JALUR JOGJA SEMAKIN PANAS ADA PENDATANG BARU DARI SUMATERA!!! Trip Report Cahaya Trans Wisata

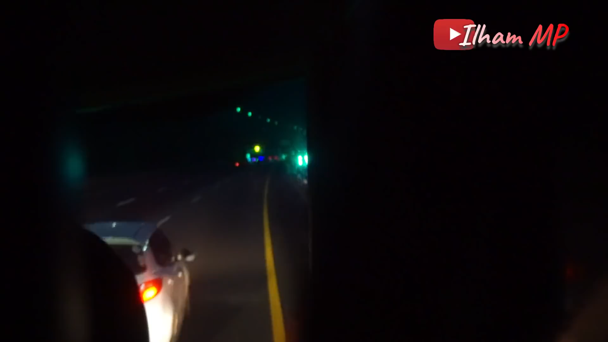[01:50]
Pembawaan driver pinggir yang bertugas kali ini lumayan juga nih. Masih mau mencari jalan yang kosong untuk mendahului.
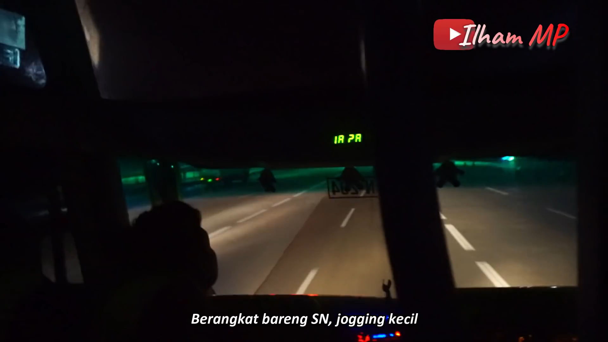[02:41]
Ketika masuk ruas tol Cipali, bis dipacu di kecepatan di antara 100 sampai dengan 120.
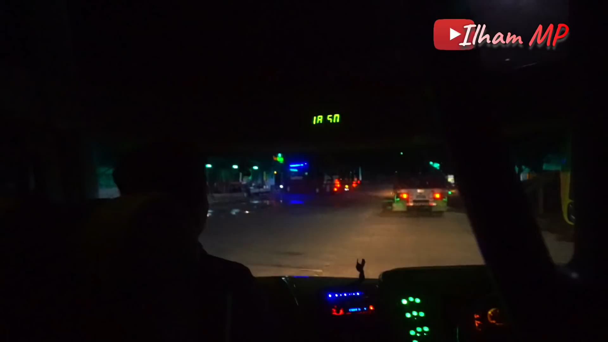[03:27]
Pukul 18.50-an, bis sampai di rest area kilometer 102 untuk servis makan di rumah makan Taman Sari.
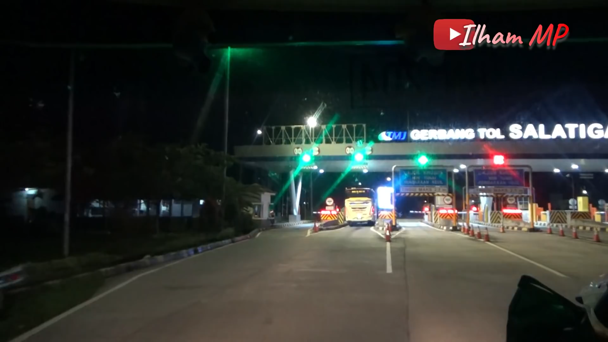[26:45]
Setelah itu bis langsung exit Salatiga untuk menurunkan penumpang pertamanya, yaitu di terminal Boyolali Lama. Setelah itu bis menuju arah Kartosuro.
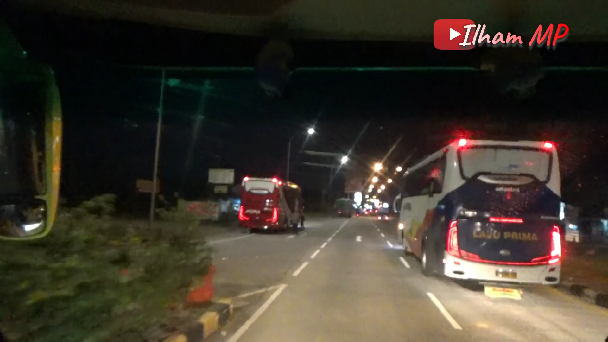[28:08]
Loh, kok bundaran Kartosuro malah lurus?
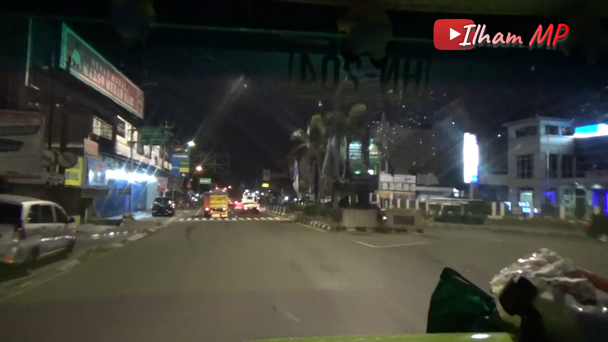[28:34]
Malah arah Solo ini, bukan Jogja? Kok bisa ya?
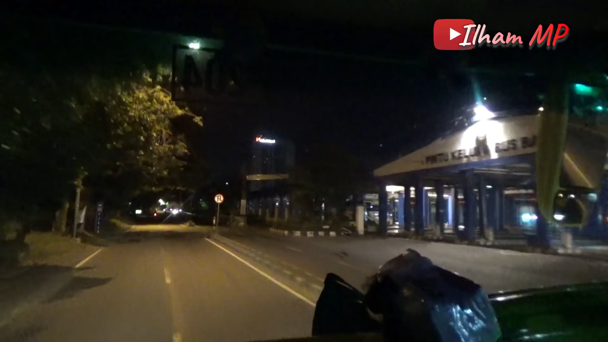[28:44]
Dan ternyata ada penumpang yang tujuannya Tirtonadi. Jadi lurus dulu arah Solo, setelah itu balik arah Jogja.
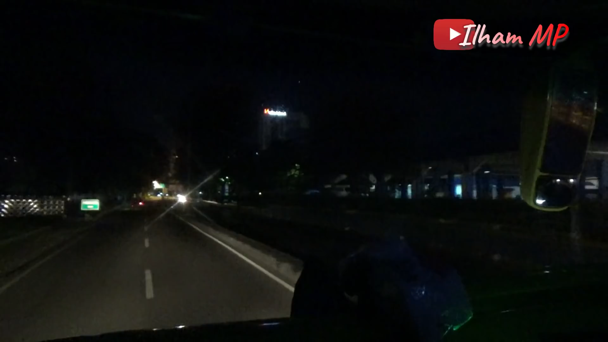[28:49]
Ini terminal sebelah kanan. Kali ini terminal. Ini palur kan dari dong ini. Bisa. Ini kamar-kamar.
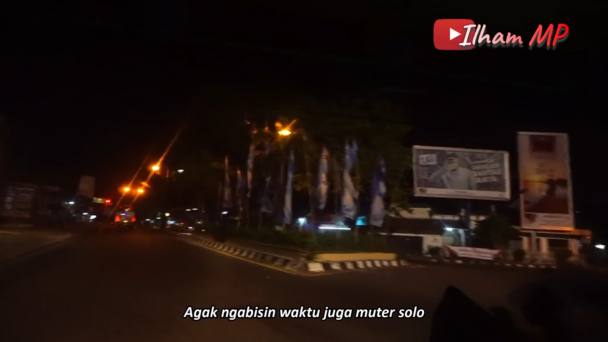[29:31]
Ketika sampai di lampu merah Giwangan ini, ada kejadian unik yang membuat kami berdua tertawa malam-malam.